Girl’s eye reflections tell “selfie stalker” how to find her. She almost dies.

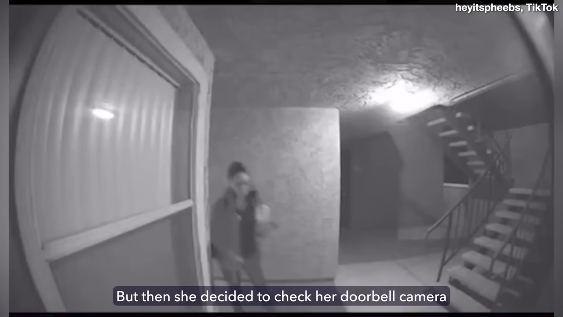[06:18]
But then she decided to check her doorbell camera and found something truly disturbing. At the time, Phoebs appeared to live in a multi-unit housing, which meant it was normal to see people passing by every now and then. But what she witnessed was not a passerby. He was a spectator. Here's how it went down.
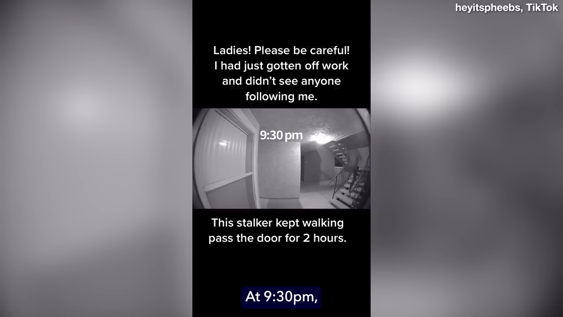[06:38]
At 9.30pm, 15 minutes before Phoebs arrived home, a man was seen walking up the stairs outside her door. He paused at the top of the staircase and walked back down, looking at the hallway before he turned his attention to Phoebs' door.
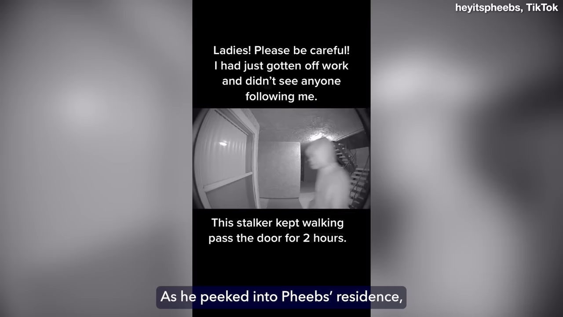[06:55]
As he peeked into Phoebs' residence, he pulled over his hood, peeked in some more, then turned around and left. Roughly an hour later at 10.50pm,
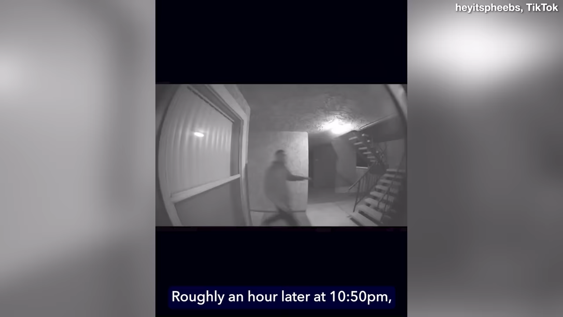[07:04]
the same man reappeared on camera, coming from the hallway opposite of the staircase, this time heading downstairs.
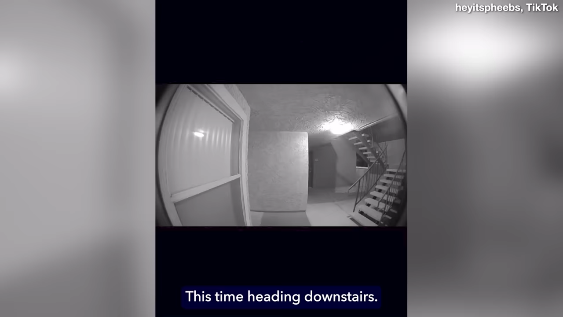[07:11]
15 minutes later at 11.05pm, the man emerged from the bottom staircase, concealing his face with his hood and ducking as he rushed to the hallway.
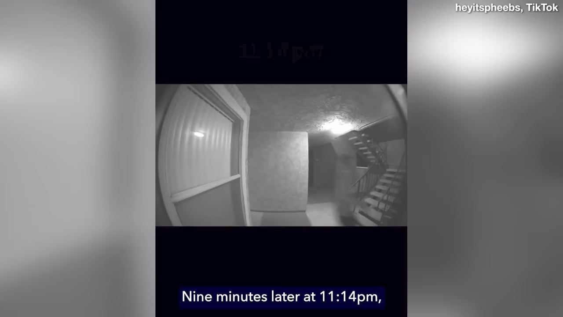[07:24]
9 minutes later at 11.14pm, the man ran from the hallway back downstairs. 21 minutes later at 11.35pm,
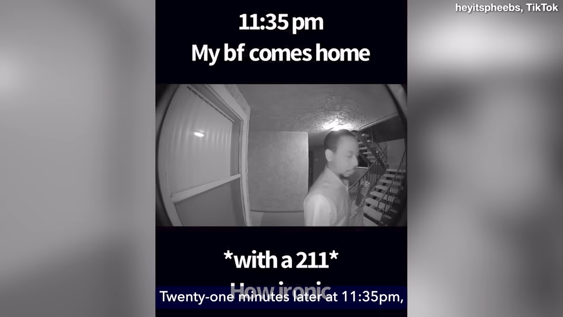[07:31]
Phoebs' boyfriend returns home and enters their residence.
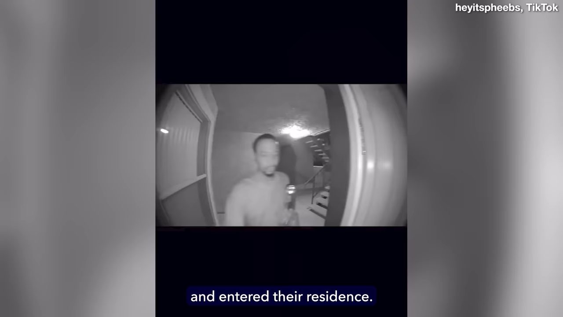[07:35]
9 minutes later at 11.44pm, the hooded man emerged from the bottom staircase,
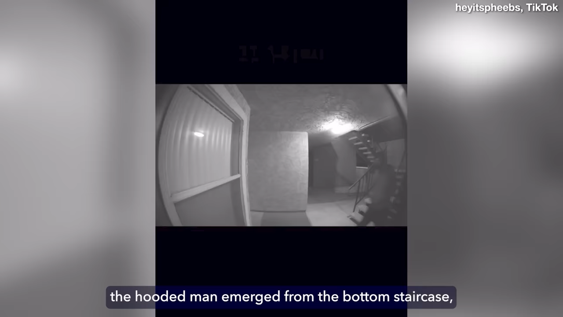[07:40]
briefly looking at Phoebs' door before turning away and walking through the hallway again. And that ended his suspicious behavior for the night. A situation that lasted over two hours. Shocked, Phoebs shared the video on TikTok with a warning, Ladies, please be careful. I had just gotten off work and didn't see anyone following me.